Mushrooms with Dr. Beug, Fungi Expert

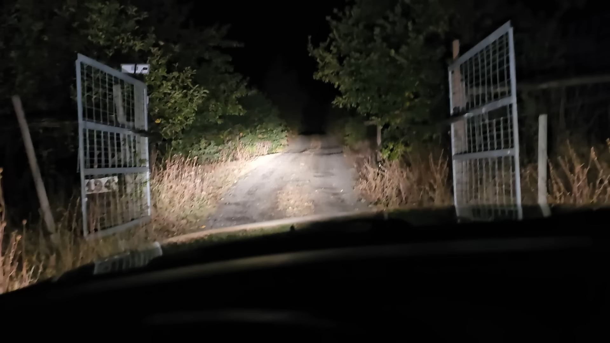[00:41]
Oh, finally made it to Bugue's property way up on this hill. It is crazy up here. Super big forest. Michael Bugue lives in an absolute middle of a forest up here. It's amazing. I'm waking up in Dr. Bugue's house.